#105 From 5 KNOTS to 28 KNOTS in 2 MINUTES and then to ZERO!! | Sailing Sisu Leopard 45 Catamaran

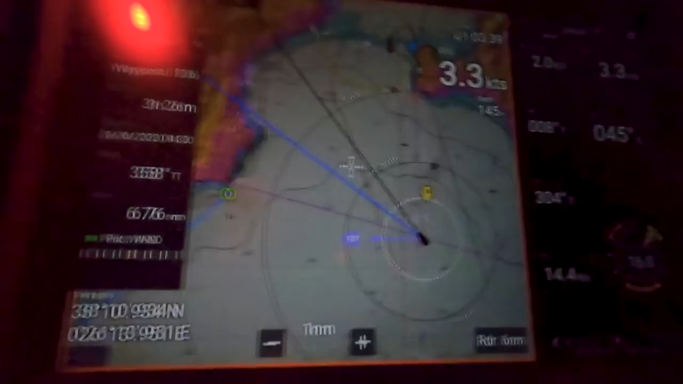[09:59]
That gap there is about 2.5 miles big.
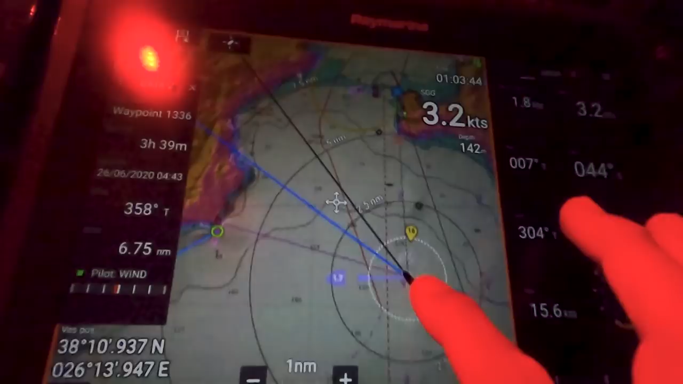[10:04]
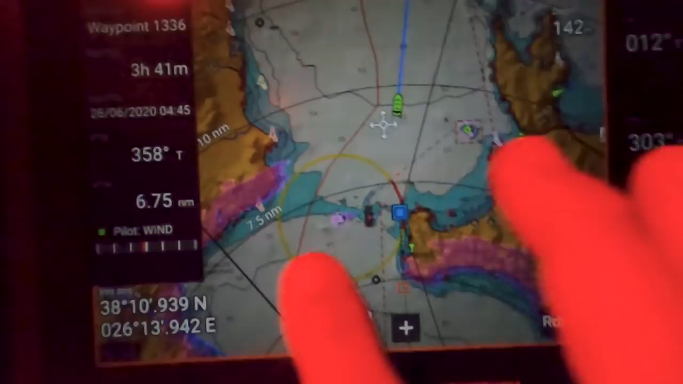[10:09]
So then I need to go tack through there, not through the islands, maybe through here,
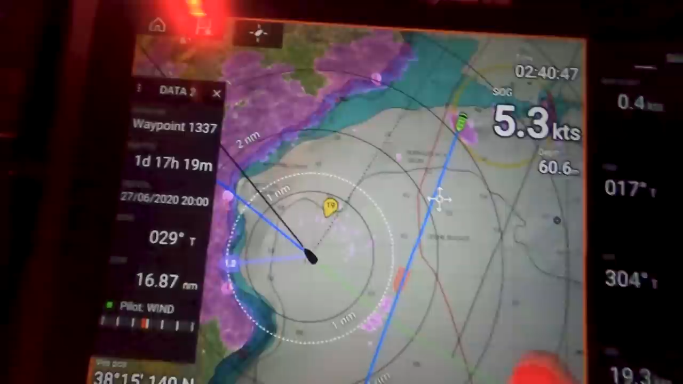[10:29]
Big boat is coming that direction. There's our position.
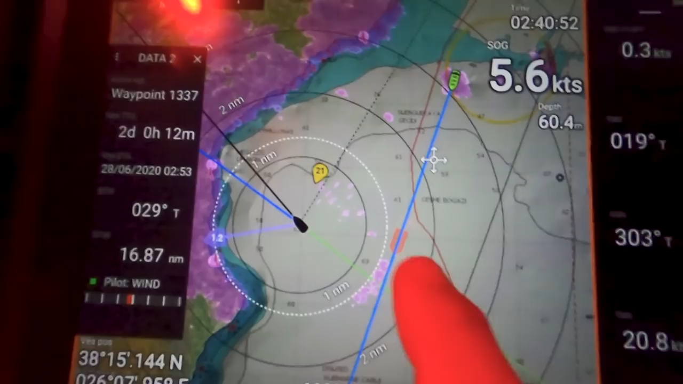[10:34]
Here's my path. Here's land. It's like 1 mile away from me. I need to start tacking, but if I tack, I might hit that one. So I need to wait for that one to pass so that I can start tacking.
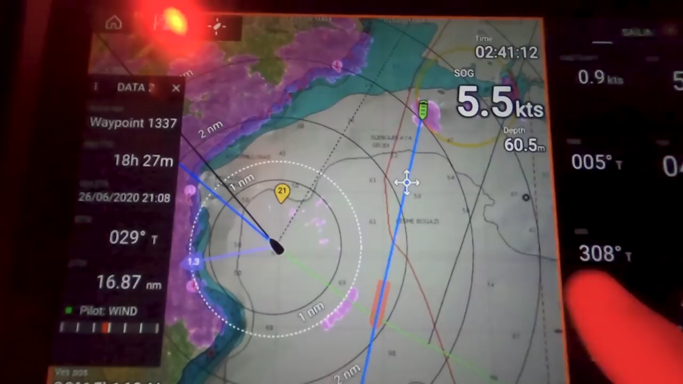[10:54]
Because you don't want to hit that big boat there. The thing is, there's a light over there,
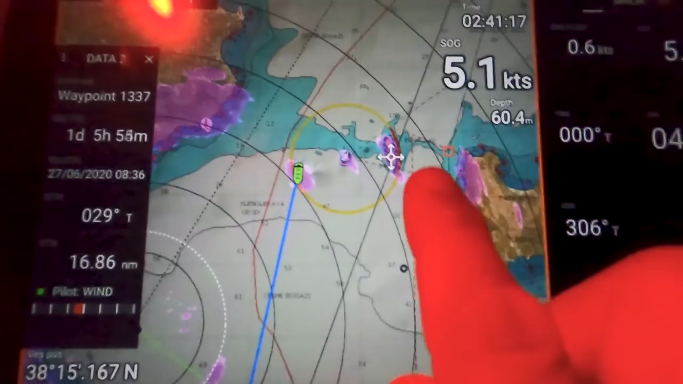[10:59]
there's an island over there, so I need to get through there.
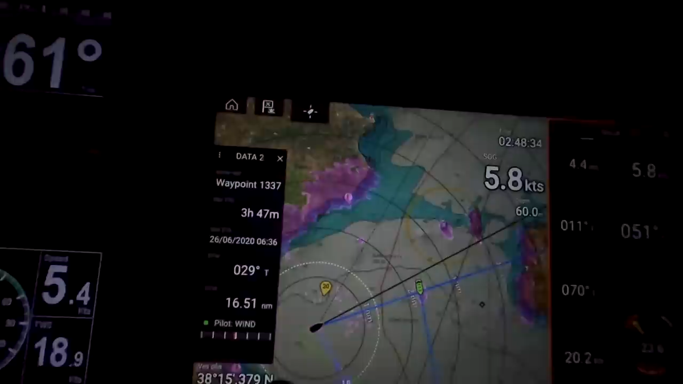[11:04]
Okay, so I tacked, and you can see this is not a collision course.
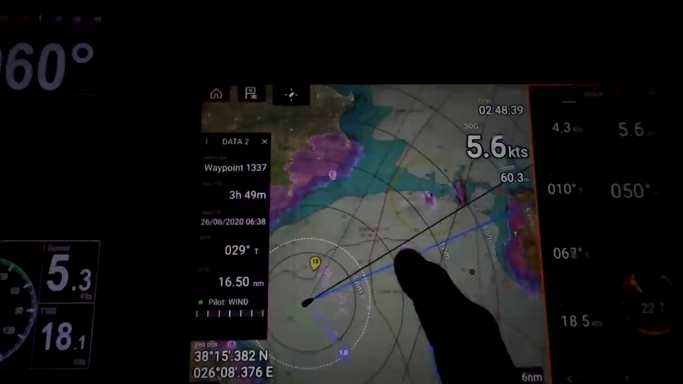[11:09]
By the time I'm reaching there, that boat should be far ahead.
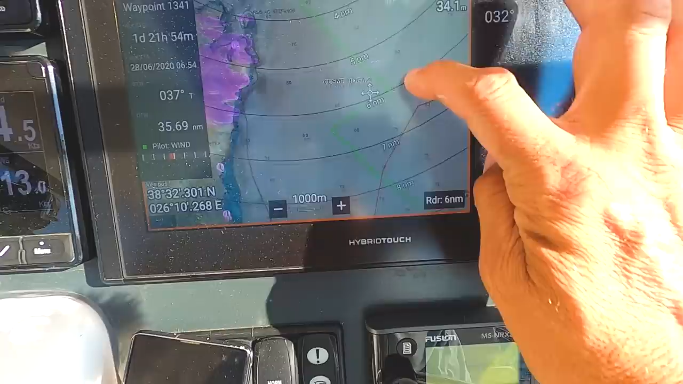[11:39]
all through the canal and even through there.